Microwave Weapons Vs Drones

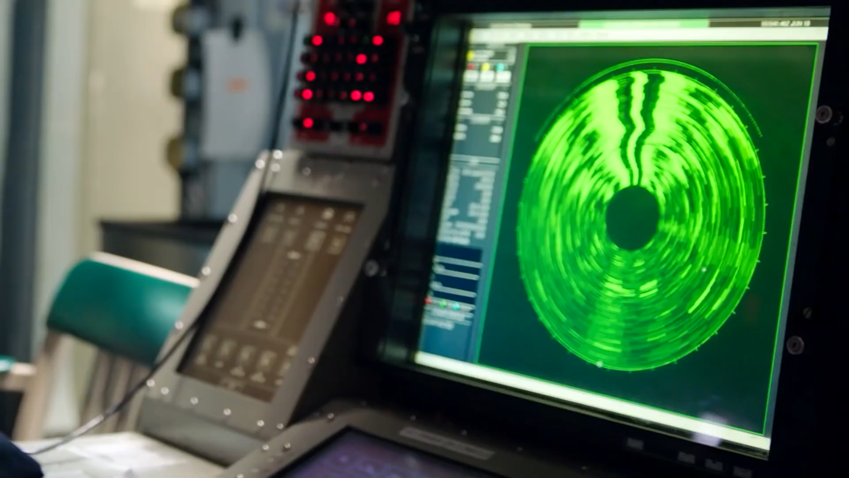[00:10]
A US warship detected a threat.
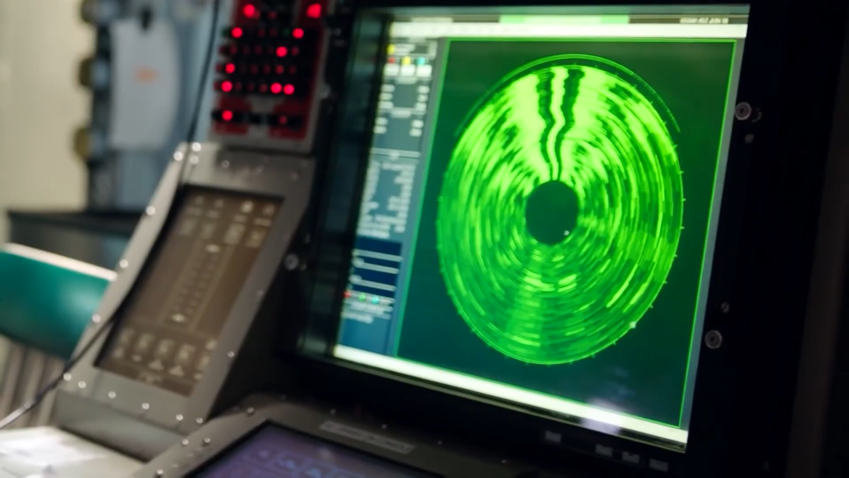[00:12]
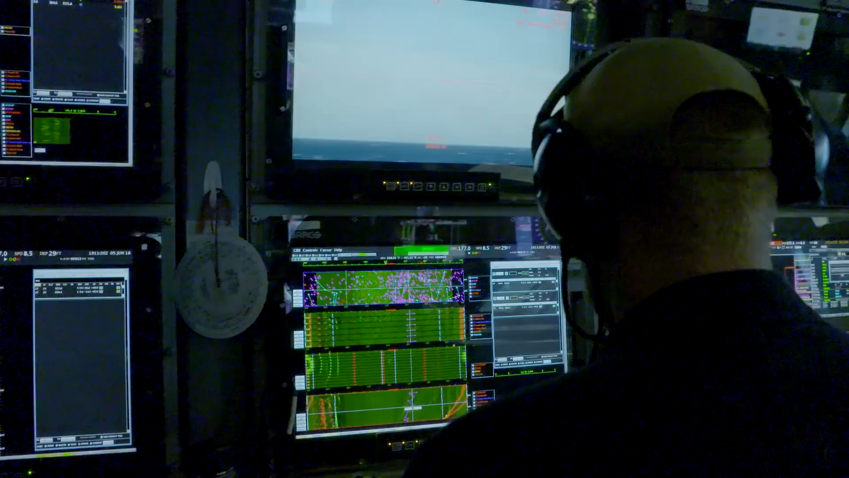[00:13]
Its radar detected four bogeys closing in from Yemen, a signature move of the Houthi rebel drone attacks.